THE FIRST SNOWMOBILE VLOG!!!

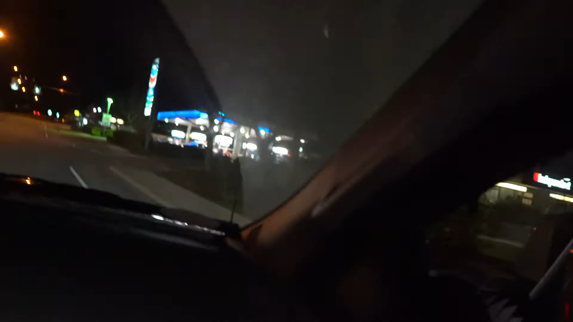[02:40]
Yeah, we're gonna grab some Chevron here. We're also gonna grab some Tim's. We're starving. Look at everybody else. Got the same idea.